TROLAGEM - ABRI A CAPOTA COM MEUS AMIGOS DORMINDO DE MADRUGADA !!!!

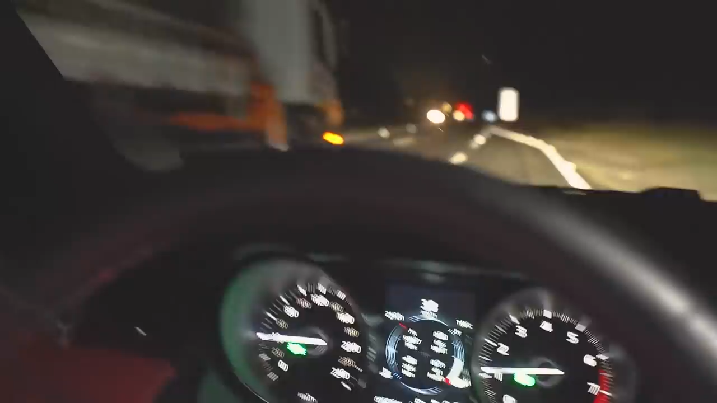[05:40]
O povo tá dormindo. Peraí, vou parar um pouquinho aqui, ó. Nesse cantinho.